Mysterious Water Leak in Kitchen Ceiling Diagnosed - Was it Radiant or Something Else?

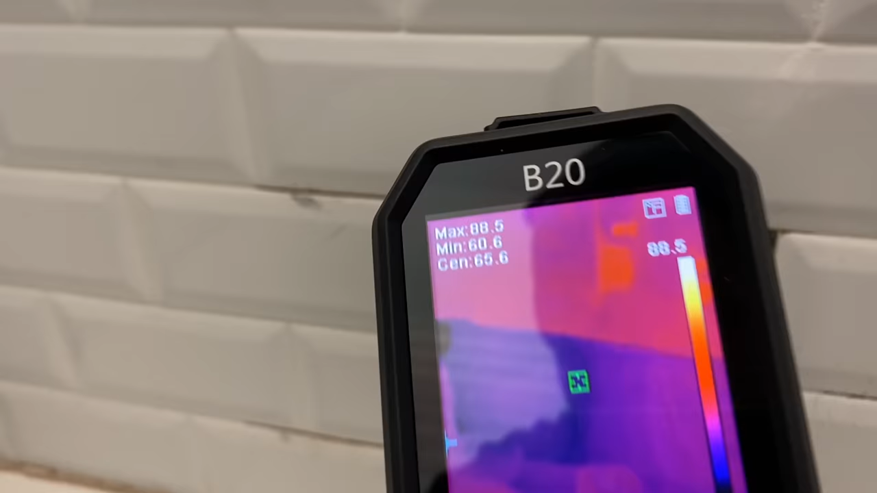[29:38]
we opened up the hole and there's the pipe that goes into there it's clean
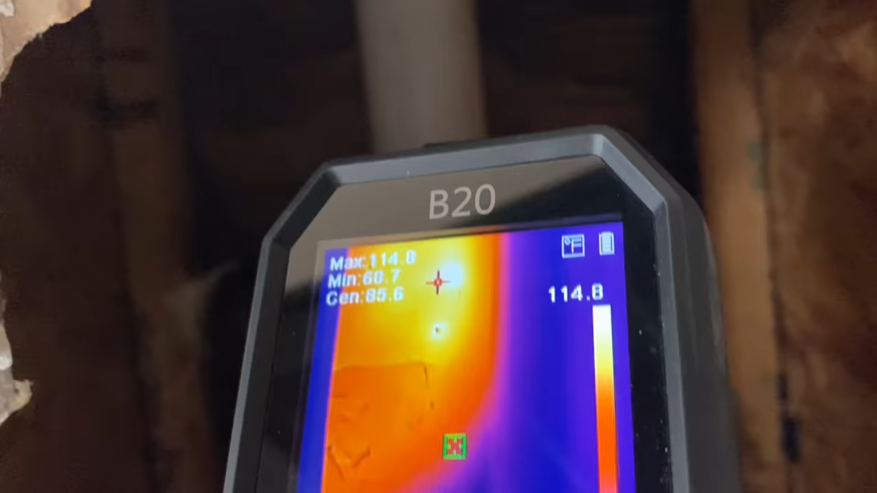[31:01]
and a lot of spots are hotter than others and that appears to be where it's lined up with the packs
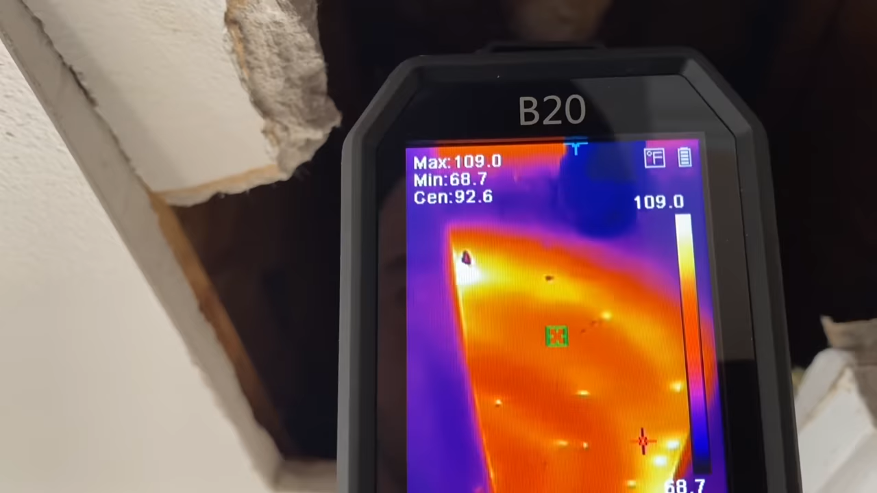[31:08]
On screen: spot 92.6°F, max 109.0°F, min 68.7°F
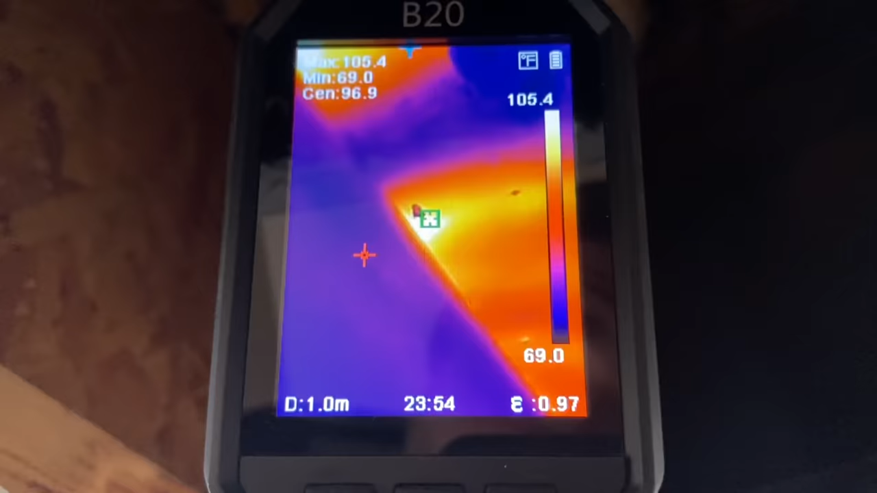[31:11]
and we have a spot right there it's see you saw a drip and it's cold water